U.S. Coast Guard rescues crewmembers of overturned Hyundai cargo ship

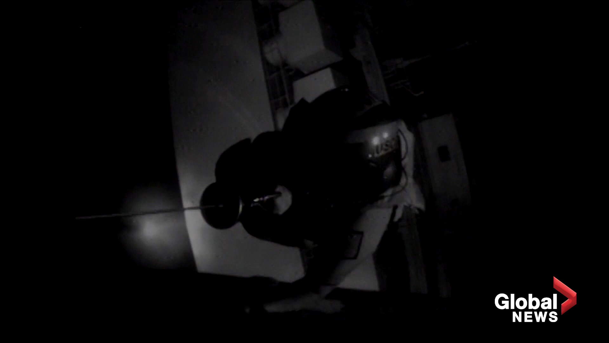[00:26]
Bring a cylinder and Survivor inside the cabin. Roger.
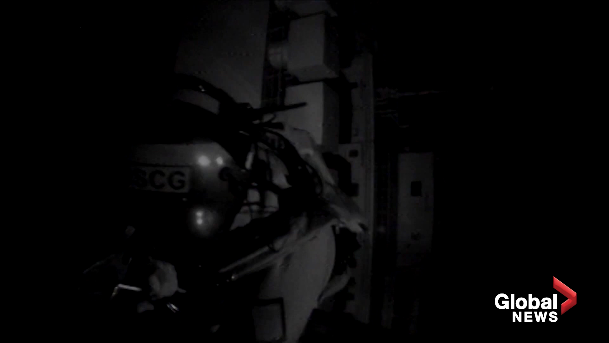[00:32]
Should probably have our ASC put a bit low. Roger. Easy forward. Easy forward. Okay, I'm going to bring him back up.
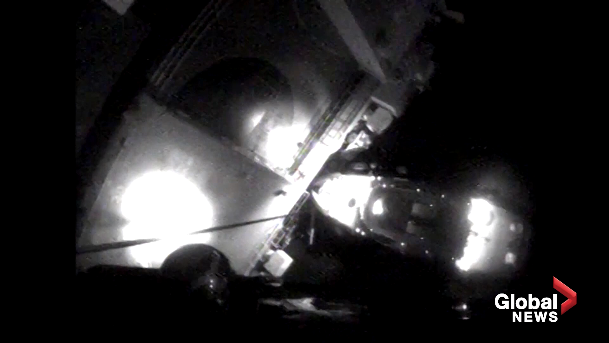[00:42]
Roger. Did they put the Survivor on deck? No, not yet. Okay. It looks like he gave me the up signal. Okay. I think it'll just be safer to get him inside the cabin. That's fine. We'll plan for that.
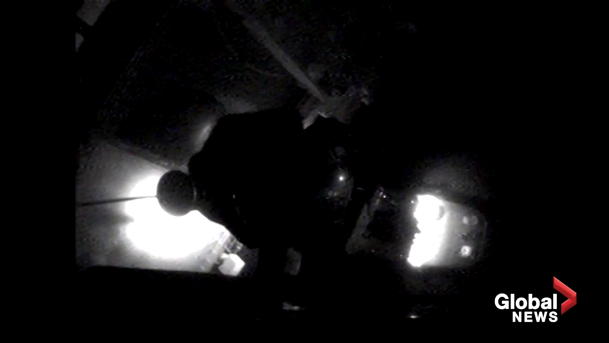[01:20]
I don't go swinging them. And bring a cylinder and Survivor inside the cabin. Roger.
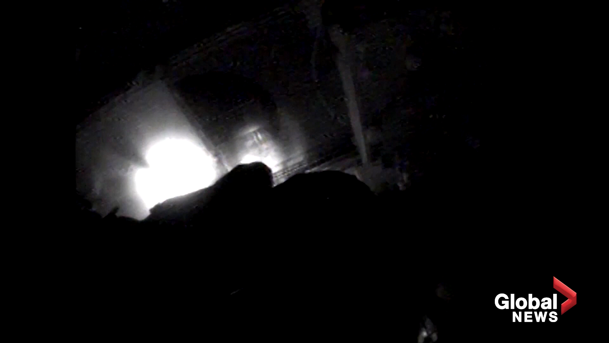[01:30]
How's that power looking? And cylinder and Survivor inside the cabin. We're about 87% holding. Sweet. We'll definitely take another one at 200 pounds of the weight.